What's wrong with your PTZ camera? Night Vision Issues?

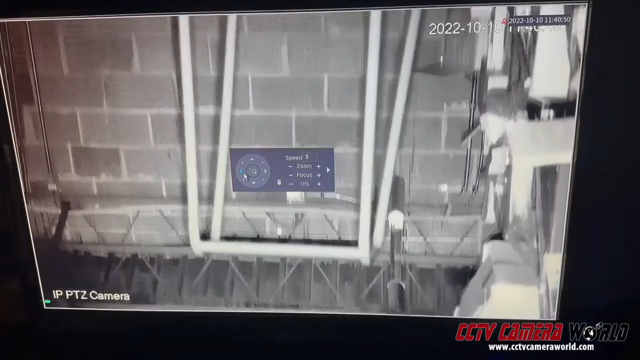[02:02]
to change which IRs are actually on or adjust their intensity.
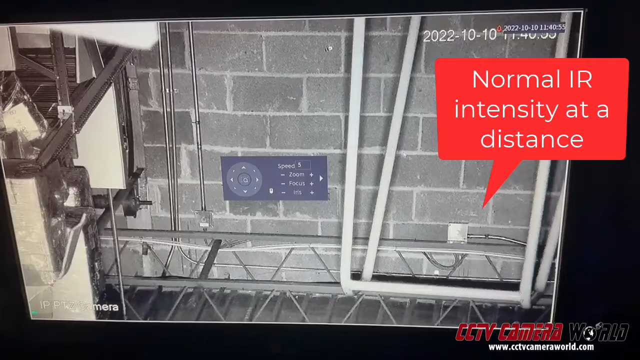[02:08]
As you can see, you can completely see this brick wall being very bright.